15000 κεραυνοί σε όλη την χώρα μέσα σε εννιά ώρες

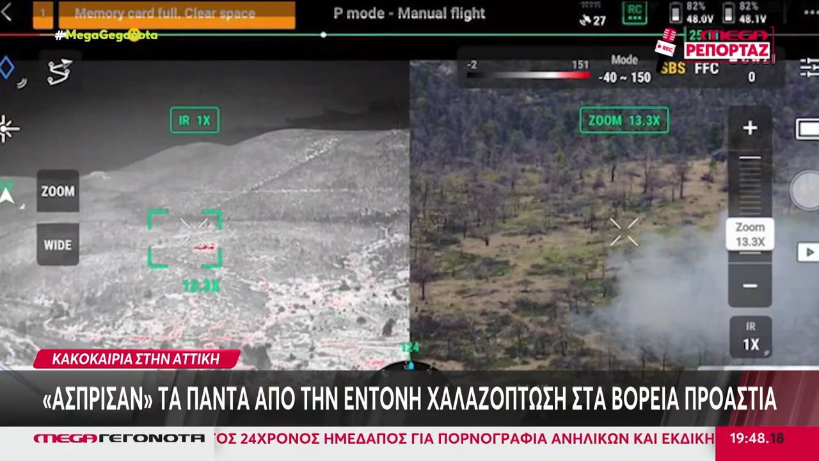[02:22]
Δρόουν του πυροσβεστικού σώματος μάλιστα εντόπισε πυρκαγιά που προκλήθηκε από το λεγόμενο ξηρό κεραυνό, χωρίς βροχή δηλαδή και σταβήλια Αττικής.
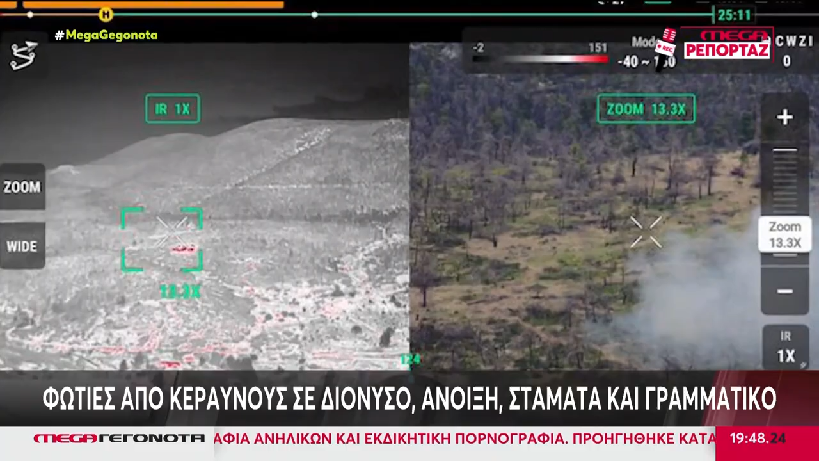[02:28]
Η σφοδρότητα των βροχοπτώσεων ωστόσο συνέβαλε στο άμεσο σβήσιμο των πυρκαγιών.